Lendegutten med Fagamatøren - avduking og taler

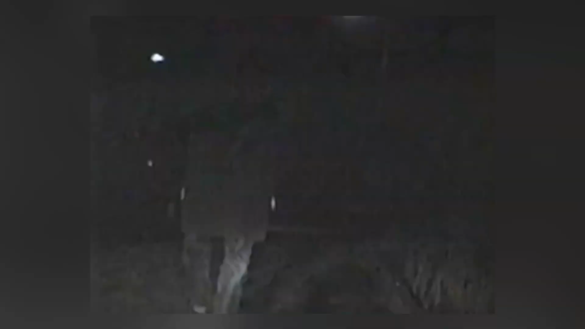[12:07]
Fest en refleksbrikke på hver side i knehøyde.
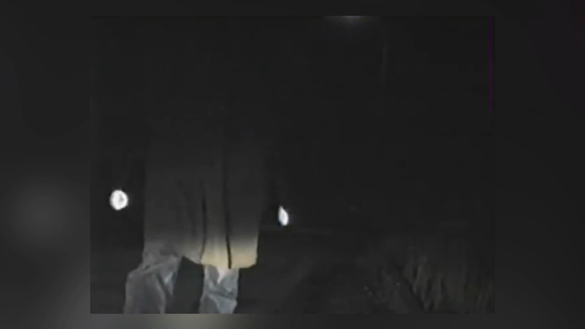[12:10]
Med refleks i sykkelhjulet blir du synlig på siden også.